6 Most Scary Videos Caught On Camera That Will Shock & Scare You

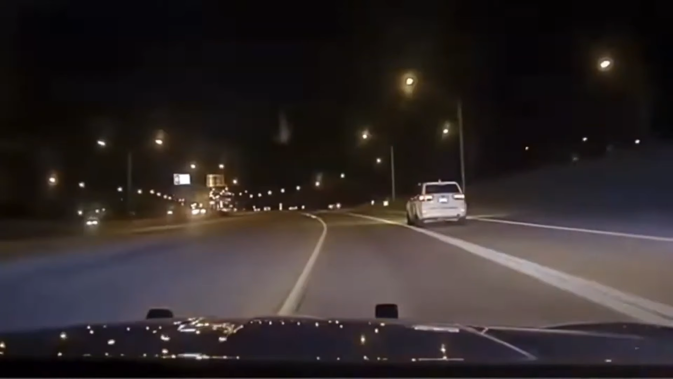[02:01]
The Georgia State Patrol has gained fame on social media, known for their swift and sometimes extreme justice. The man in the Jeep is about to experience this firsthand.
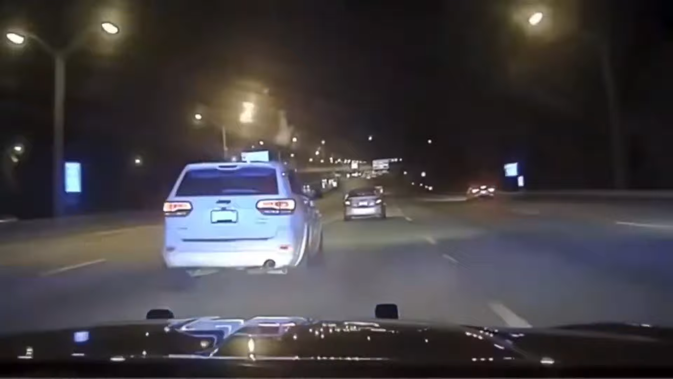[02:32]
The officer decided to perform a pit maneuver, sending the car flying into the trees.